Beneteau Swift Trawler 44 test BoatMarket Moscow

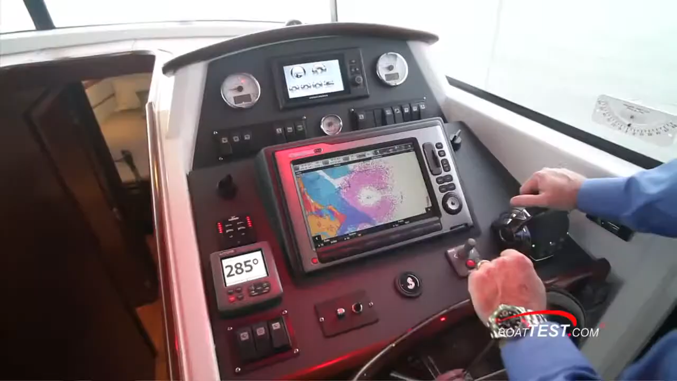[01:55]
It features an angled mount that houses an optional 12 inch display.
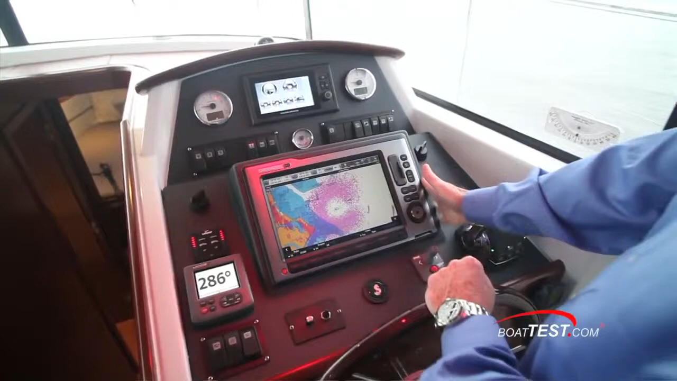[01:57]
A recessed area just ahead holds stuff and includes a 12 volt power supply.